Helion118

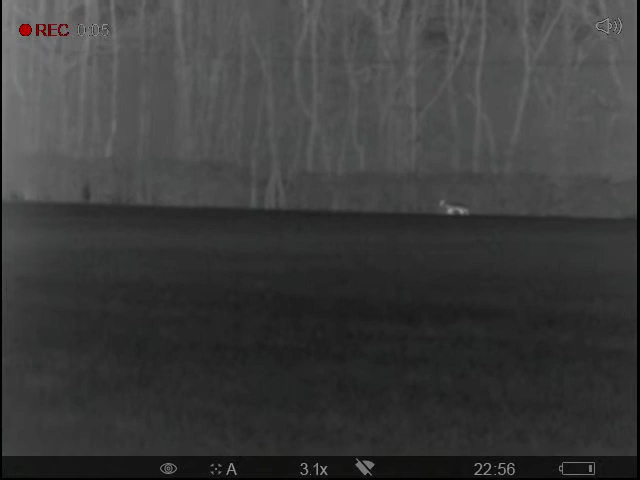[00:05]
I've just come down to look at my new permission, there's the old roe deer, just working its way along the edge of the spinney,
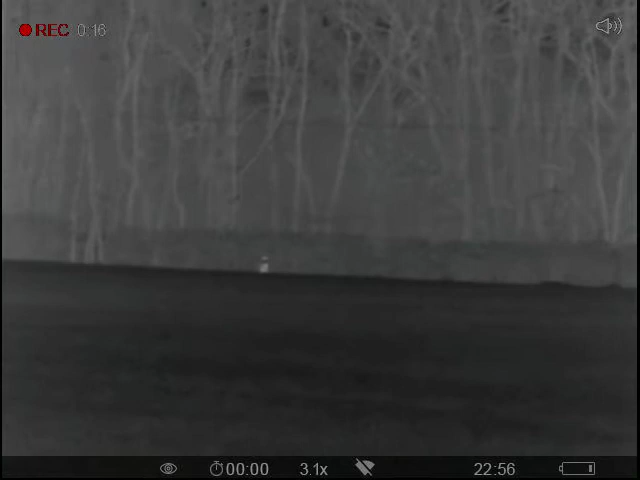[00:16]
having a chomp on the way.